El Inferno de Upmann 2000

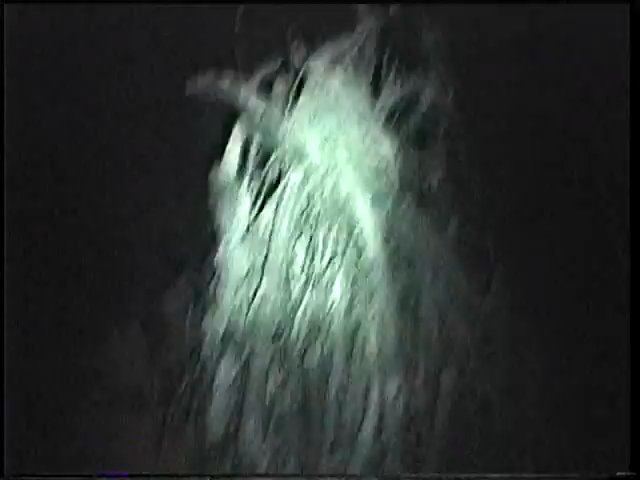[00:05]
Alright, somebody's gotta light this baby up now. Here is our ignition system with dry leaves and pine needles. All I have to do is light the end of this, and the whole thing should be up in smoke in about a